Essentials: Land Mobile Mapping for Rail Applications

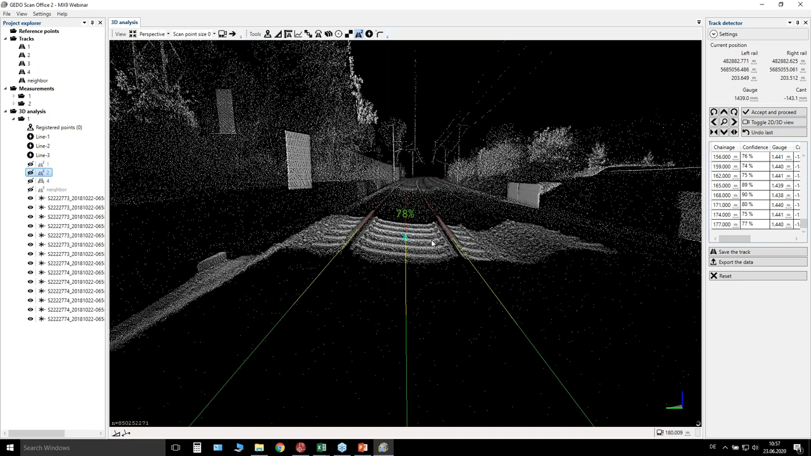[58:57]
and we can get a 3D view of the detected area what we have here in the point cloud. So you see here we have detected every 3 meters with a very high accuracy. We have detected the track itself, and now I can as well save this track as, for example, track.
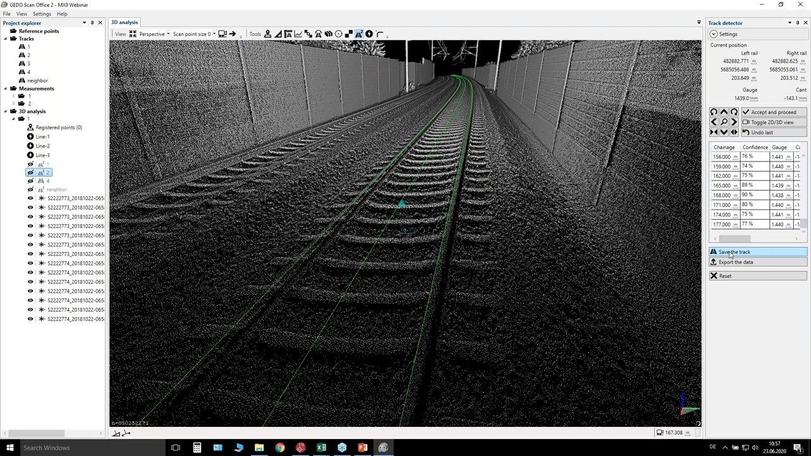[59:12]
And when I save this track, I can take it down here.
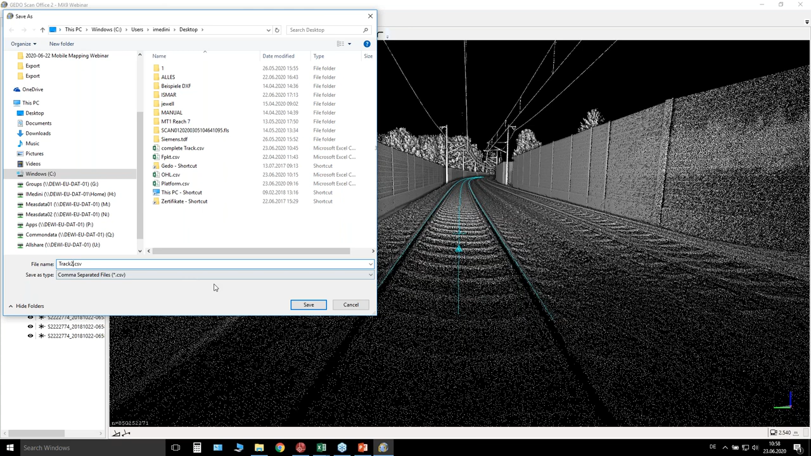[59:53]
So we can do an easy, let's say, complete track format export. And I can name it, for example, as track 2.
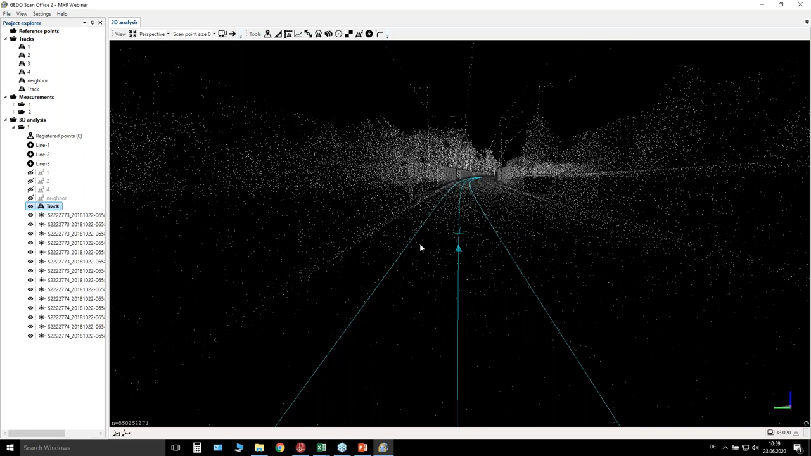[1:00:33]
As we are getting out of time, I will be a little bit quicker only to show what we can do as well in the software. So we can move along the track which we have detected.
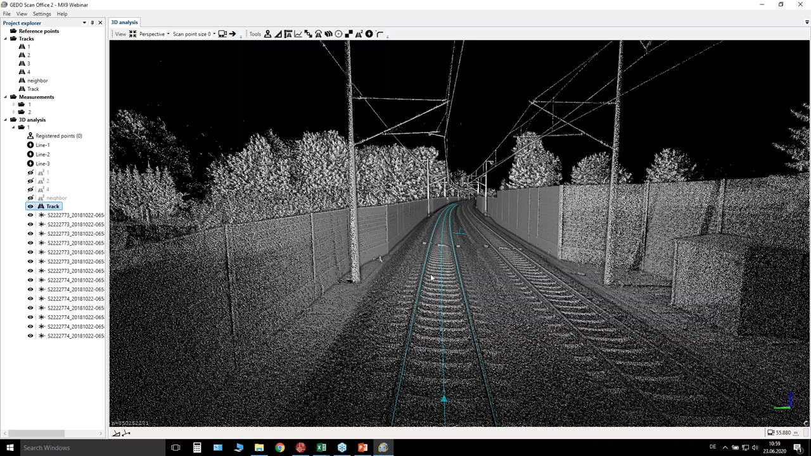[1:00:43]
We can as well simply left click on some points here on let's say this catenary,
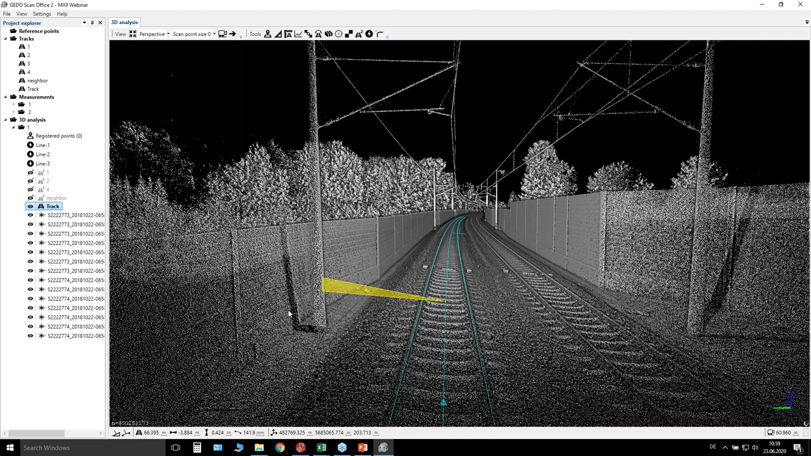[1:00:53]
and we are getting the lateral and height information on the bottom left area of the screen. So you are getting, beside of the coordinates, you are getting as well the left rail, the lateral and height offset, and as well the inclination, the current of this specific area. What we can do as well in the software is to use the overhead line. So how it's working, I'm simply clicking on a point here, and then the algorithm is going along the point cloud and
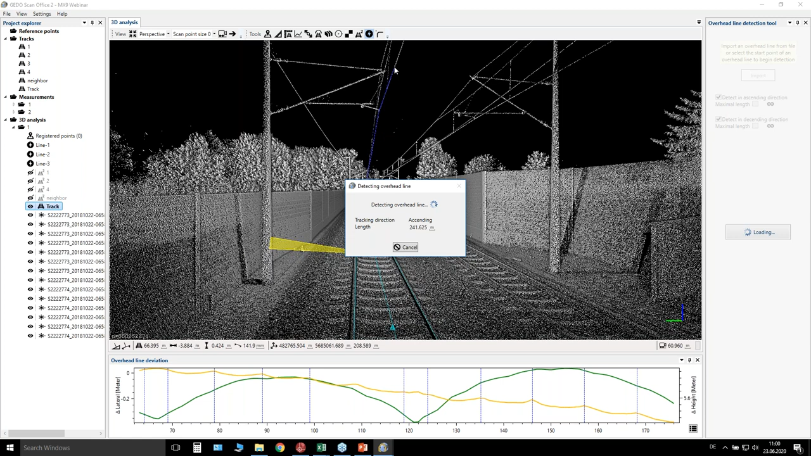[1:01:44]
so long as your track is long, and in the end you are getting a polyline which you can export as well to DXF, for example, as a 3D DXF polyline, and so on. I will cancel this here at the moment. So you see here as well a graph in the bottom area where you see the lateral. You see a green line and a yellow line. So green means the lateral, the position, so the lateral offset,
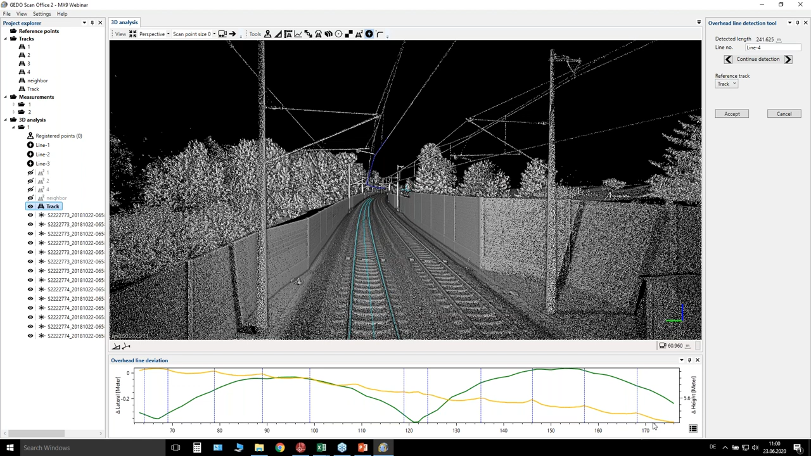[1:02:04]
and yellow means the height offsets to the center line under consideration of the current. So this is, as you see, a really rail specific analysis which is required from our customers all over the world. At the end, for example, you can store this line here, and as well you can export it here to a CSV file, for example, or a DXF file, and you can use it in any other for any other applications.
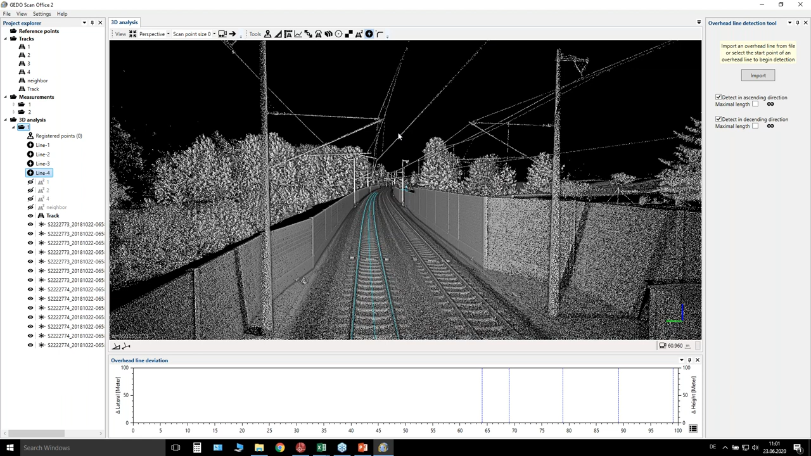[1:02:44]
What I would like as well to show here at this step is the mostly used tool from our software. This is the collision check of our software.
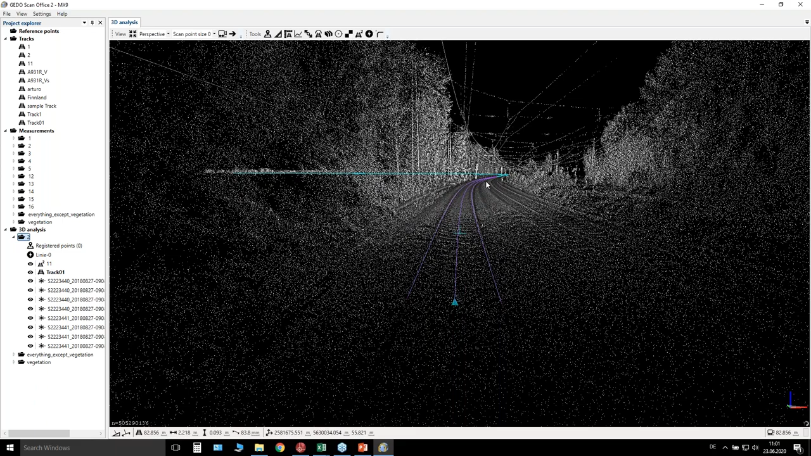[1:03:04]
You can see now this this point cloud information. Mm-hmm. Yep. So you have, for example, here you would like to do a collision test. How you are utilizing it in our software? It is very easy. You start only the collision test tool. You select the appropriate clearance envelope or clearance profile which you want to check to. And you can select the area where you want to do the collision test.
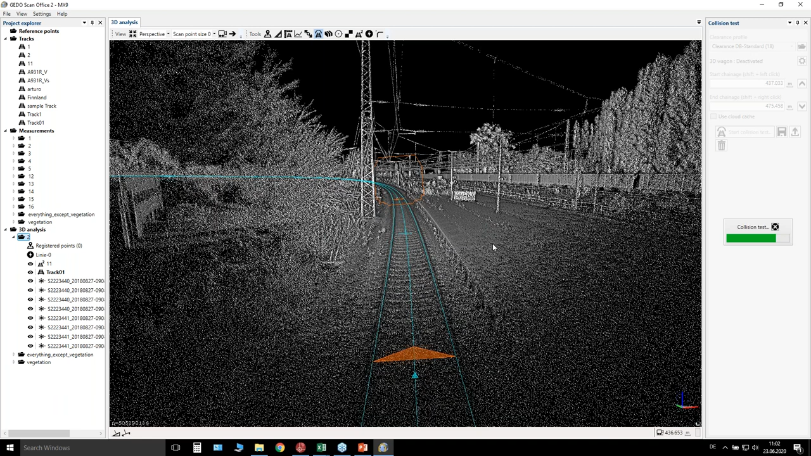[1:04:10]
What is inside of this clearance envelope will be detected as an encroachment and will be colorized now, after the collision test, and you are getting such result.
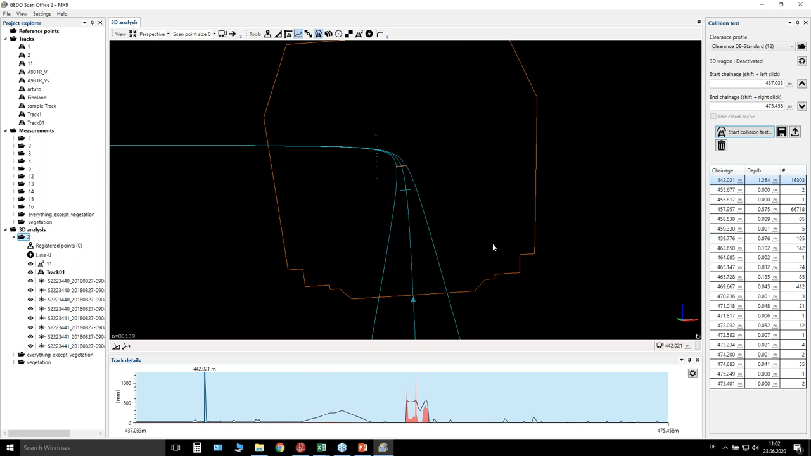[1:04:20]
So you see here, for example, I have here obvious collision here with this catenary pole. If I zoom in here more, I can see that this is a really huge
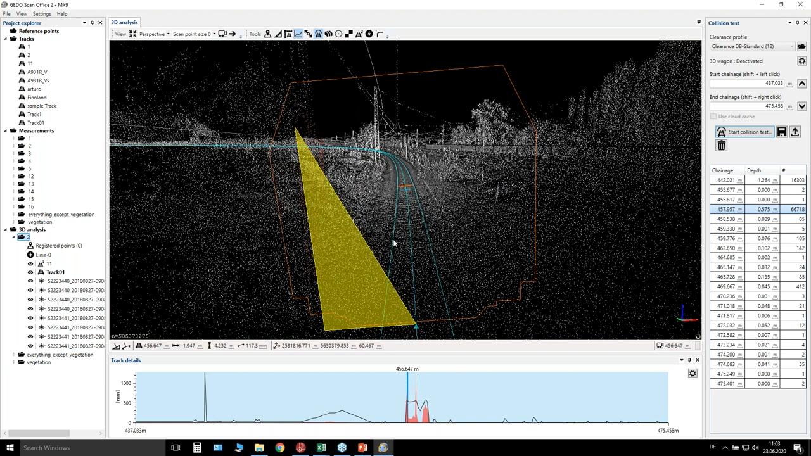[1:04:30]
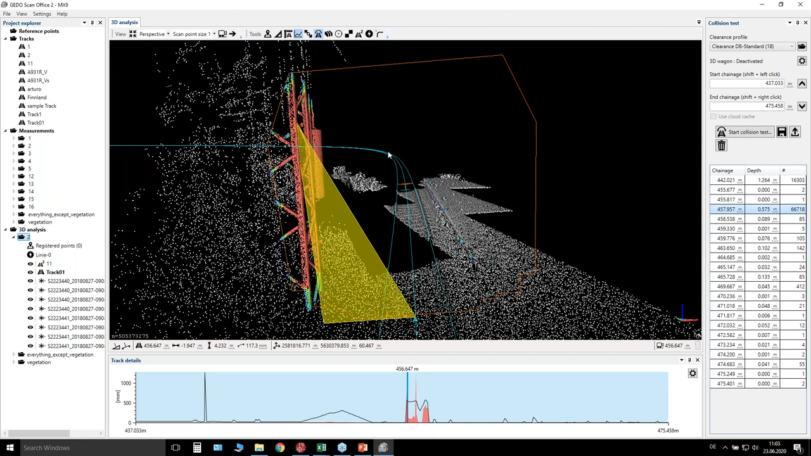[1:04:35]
let's say, collision to this specific envelope, which I use for the collision test.
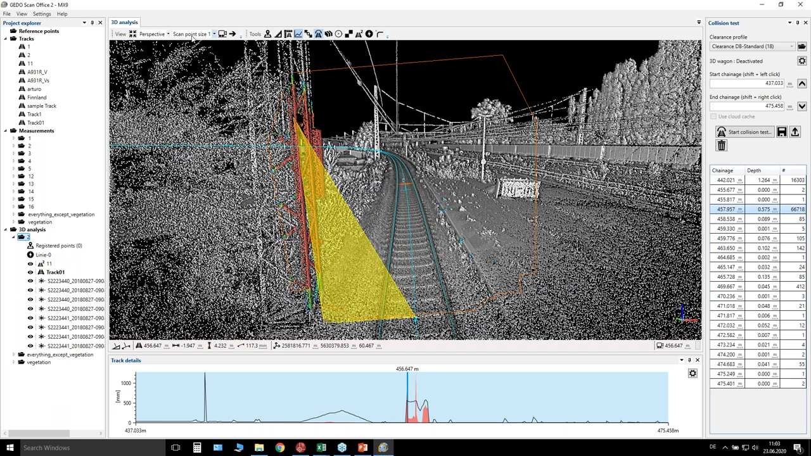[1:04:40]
So what you can as well do is to simply change your view to section view and to take a nearer look to any points of here. So you see, if I click somewhere here on the left, with the left mouse button, I can see from this catenary pole,